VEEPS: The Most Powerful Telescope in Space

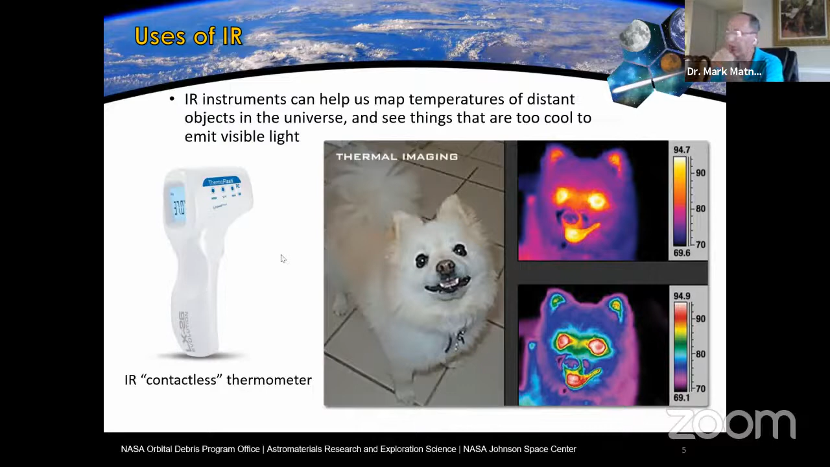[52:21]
But you can see how you can make a temperature map of that dog. It looks kind of weird in infrared, but it's pretty amazing. One other thing is infrared can see at night, can see things, warm things at night. So that's another one. This is an example of a scientific use of infrared.
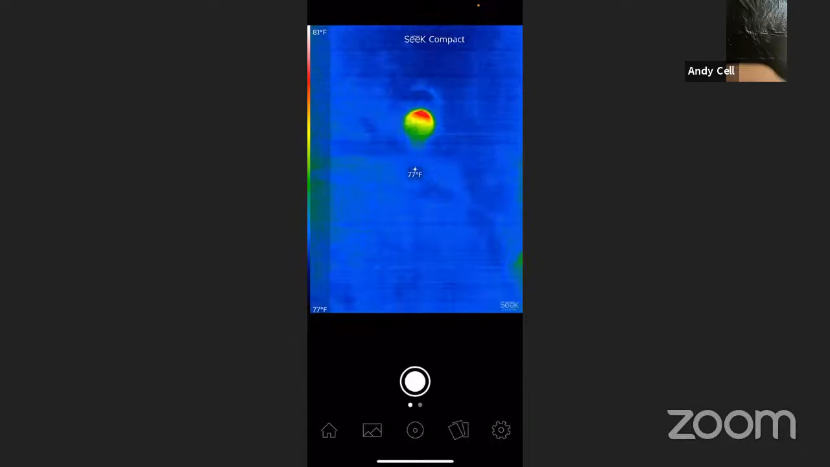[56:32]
On screen: spot 77°F, scale top 81°F, scale bottom 77°F
We see different temperatures with our scale bar. And what we're looking at back there actually turns out to be a light bulb.
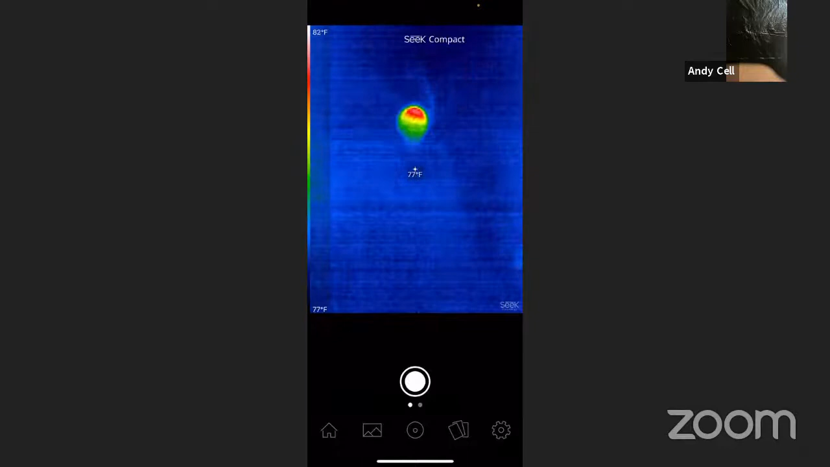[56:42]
On screen: spot 77°F, scale top 82°F, scale bottom 77°F
So I've got a lamp just sitting right there behind the trash bag, which we couldn't see until we looked through infrared using an infrared detector.
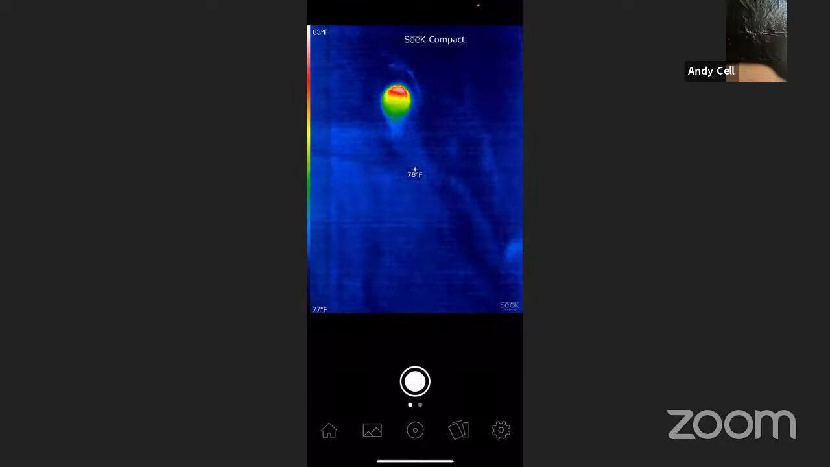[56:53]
On screen: spot 78°F
So we see that heat, the infrared radiation coming off of the light bulb. Wow, Andy, that's cool.
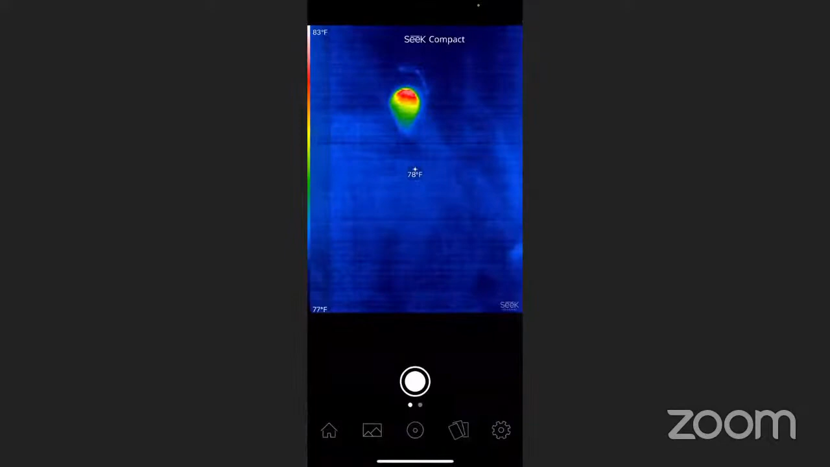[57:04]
On screen: spot 78°F, scale top 83°F, scale bottom 77°F
So we're looking through the trash bag and seeing that light bulb right now. Yes, but a more accurate way of saying it would be that the infrared radiation from the light bulb is coming through the
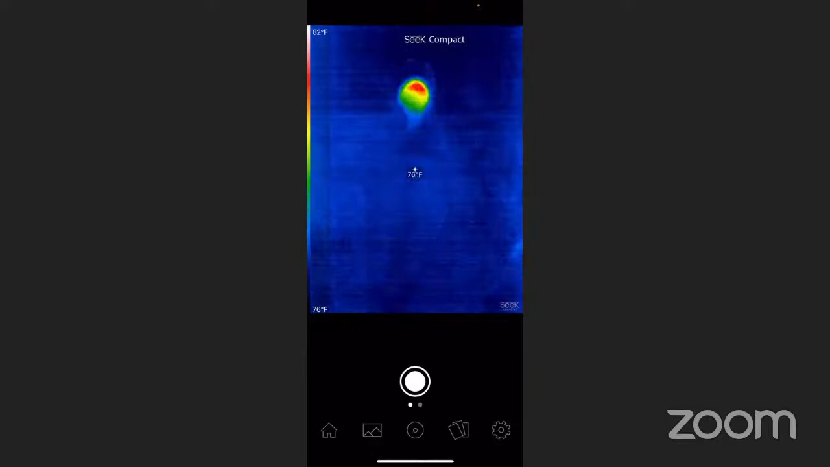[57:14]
On screen: scale top 82°F, scale bottom 76°F
trash bag and into the camera on my phone.
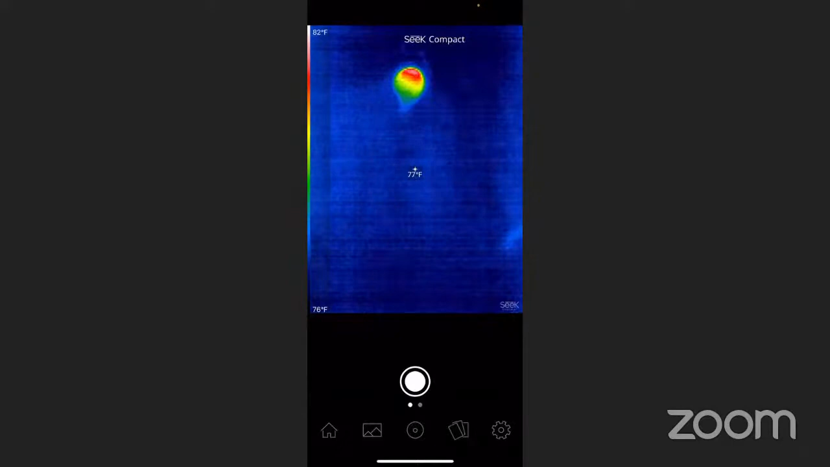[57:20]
On screen: spot 77°F, scale top 82°F, scale bottom 76°F
What would happen if a person walked back there? Well, if somebody walked back there, well, we could just do this, and there's my hand.
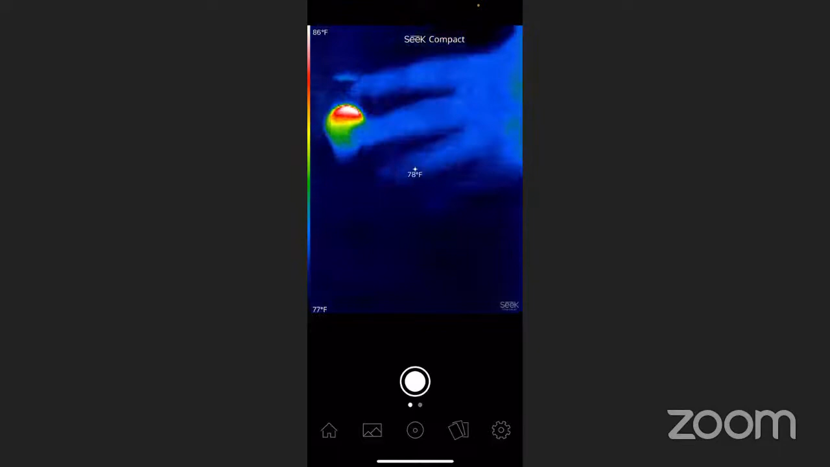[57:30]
On screen: spot 78°F, scale top 86°F, scale bottom 77°F
Woo! So, anyway, so by the way, I don't have a special phone camera that's in my phone.
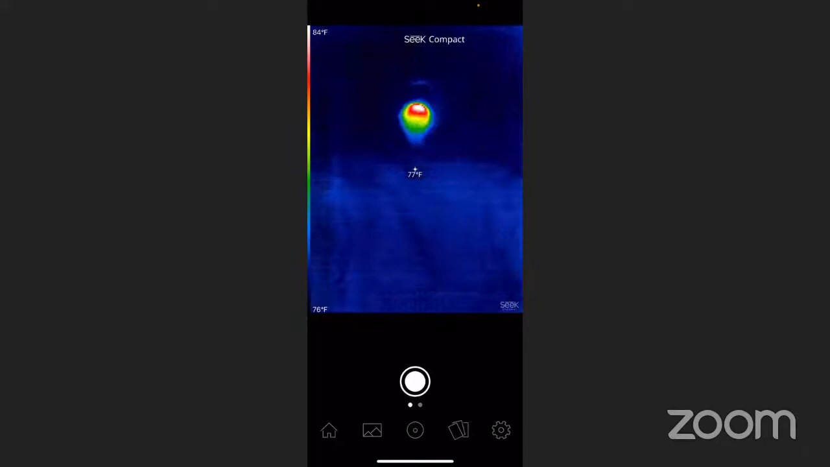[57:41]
On screen: spot 77°F, scale top 84°F, scale bottom 76°F
It's an infrared camera that you can plug into your phone that I'm using to get this image.